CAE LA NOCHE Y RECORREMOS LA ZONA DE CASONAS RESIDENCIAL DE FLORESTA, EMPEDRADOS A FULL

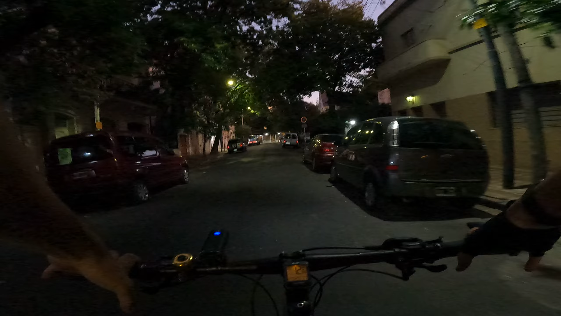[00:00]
Bueno, ya recorriendo los oscuros y tranquilos barrios del oeste de Capital Federal, miren,